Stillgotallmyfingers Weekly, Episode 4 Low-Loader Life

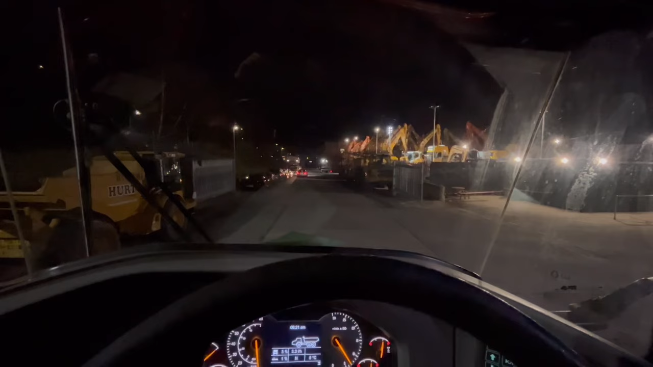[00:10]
I think we've got a long enough run up to keep a straight line. I should have by now. You can see this locking pin here.